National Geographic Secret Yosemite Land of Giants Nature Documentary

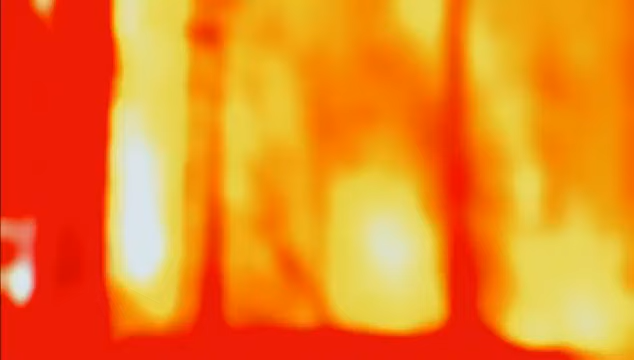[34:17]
Taro flies reconnaissance as the fire moves into Mariposa grove. Looks like it is burning a little bit more actively in that second segment.